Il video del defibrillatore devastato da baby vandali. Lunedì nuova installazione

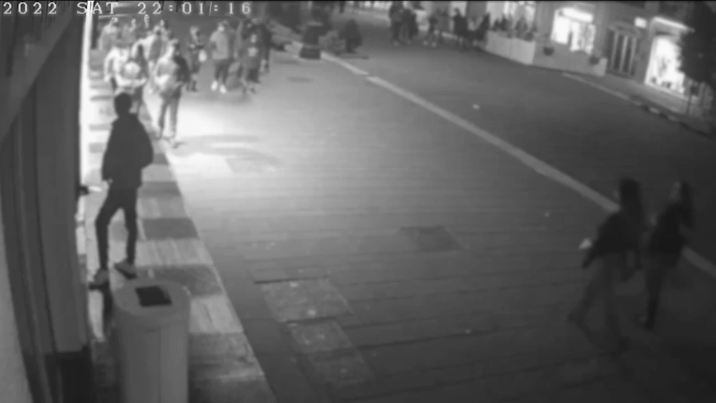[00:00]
Sono le 22 circa, è un sabato come tanti, il centro di Avellino è particolarmente affollato di passanti, ma nessuno si accorge di ciò che vedrete tra poco, quando nella galleria Tullimiero,
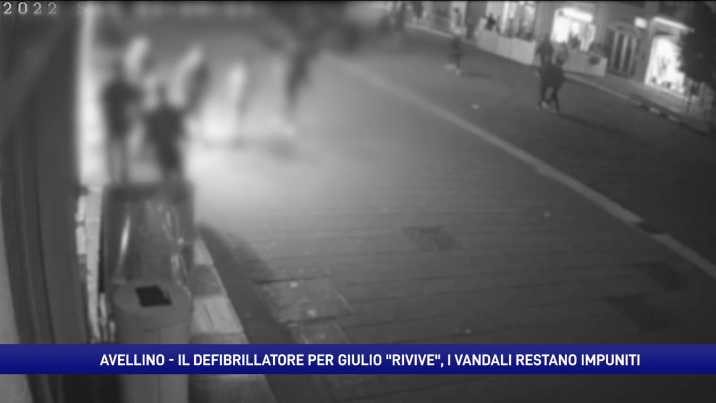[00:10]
corso Vittorio e Emanuele, entrano con passo deciso tre ragazzi, mentre fuori ad attenderli e fare da palo ne resta un quarto. Sono minori dell'età compresa, tra i 13 e i 14 anni, hanno l'area spavalda, prima di accedere nella galleria uno dei tre a fare un cartellone pubblicitario sistemato, si marcia a piedi e lo tascina all'interno, poggiandolo al muro, ma non è finita,
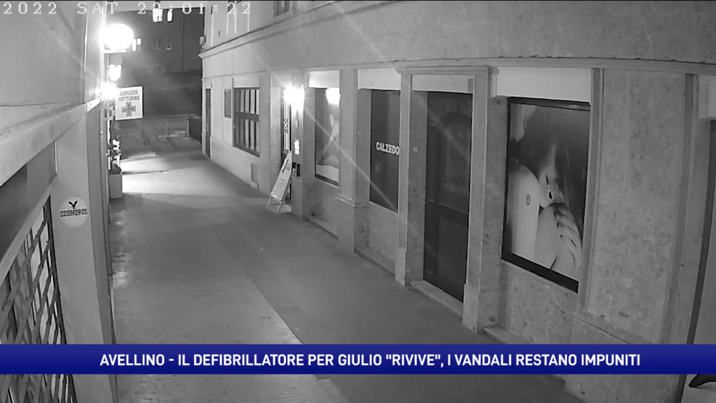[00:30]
perché i tre bulli, dopo averlo staccato dalla parete, si divertono a distruggere il defibrillatore, prima tirano fuori dalla cassetta di protezione lo strumento salvavita, poi lo scagliano con violenza o lontano.
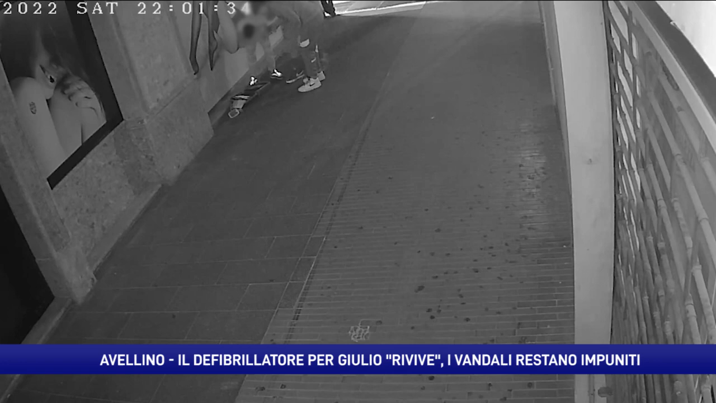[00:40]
Le immagini riprese da una telecamera di videosorveglianza di un privato risalgono al 30 aprile del 2022, quel defibrillatore ritrovato a pezzi nel vano dei garage, era stato installato dagli amici di Giulio Tullimiero in sua memoria, un giasto d'amore e altruismo che rispecchiava l'animo nobile e generoso del compiando avvocato struncato il 13 novembre del 2020 all'età di 48 anni.